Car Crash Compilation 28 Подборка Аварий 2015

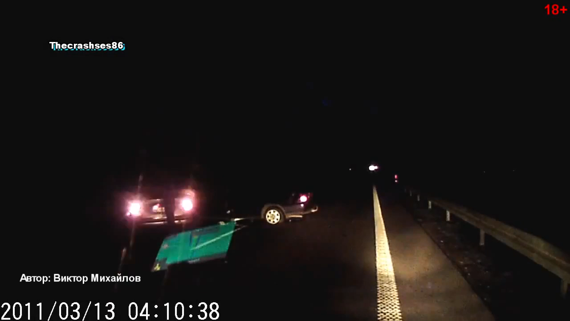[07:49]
Понимаешь? Они больше никого нет? Нет, в машине больше никого. Ну, эти топливники. Да? А не надо там полиции, ну что, помочь?